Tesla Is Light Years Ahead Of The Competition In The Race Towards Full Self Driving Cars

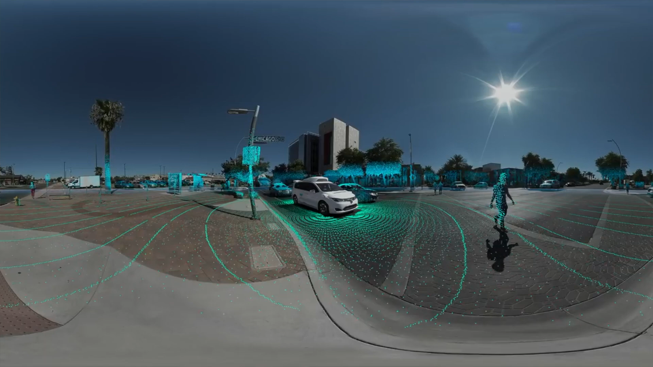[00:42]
It then measures the time it takes these beams to return after reflecting off surfaces.
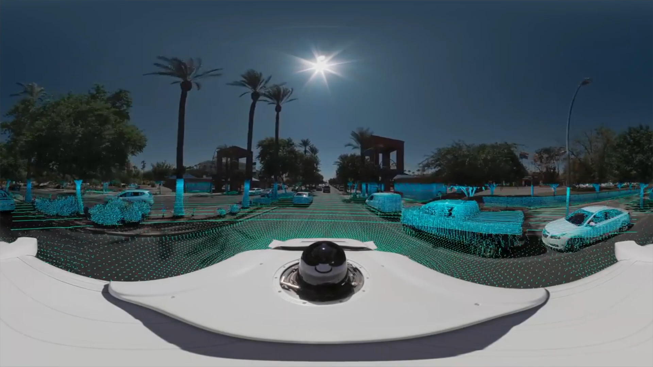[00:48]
Using this information, the system creates a detailed 3D map of the objects and environment surrounding the car.